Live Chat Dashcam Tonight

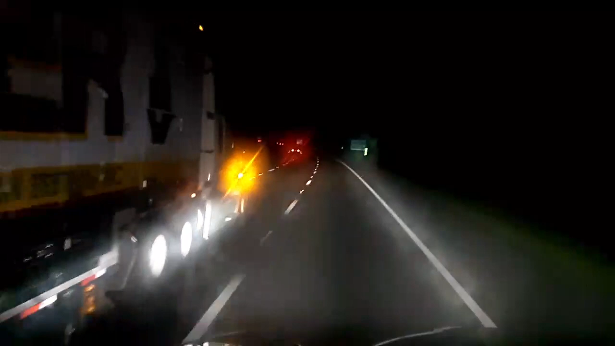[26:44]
See that driver's door is wide open going down the road?
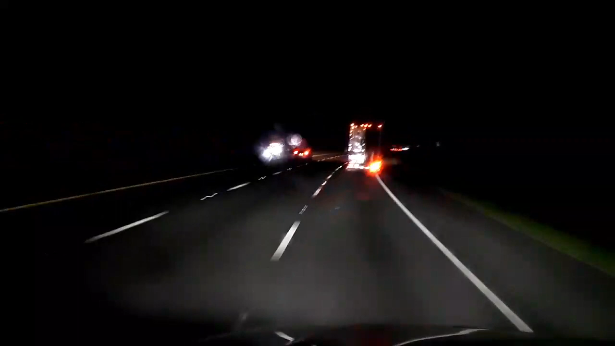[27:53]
I can't get him on the radio. My radio. Mayflower, northbound. Back door and your trailer's wide open, dude, going down the freeway, boy. He's got his blinker on. The guy just passed me. I just noticed that. And door's wide open right there. And he's got the blinker on.
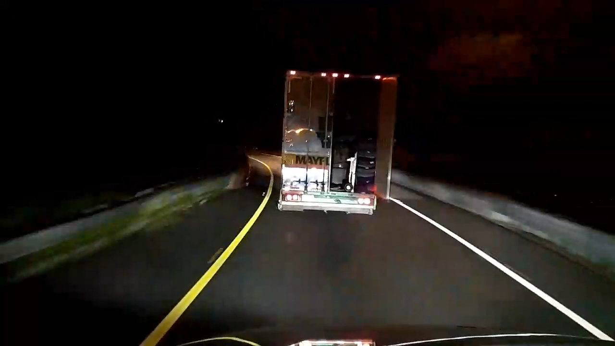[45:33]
I'm trying to protect him from other traffic here. Back over to the slow lane, Mayflower. I'm gonna open the door for him over here. Go ahead. There you go.
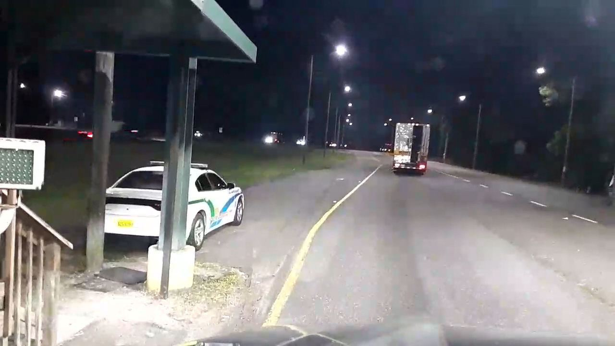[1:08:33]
The driver's door is open. See him up there? Thank you, Bob.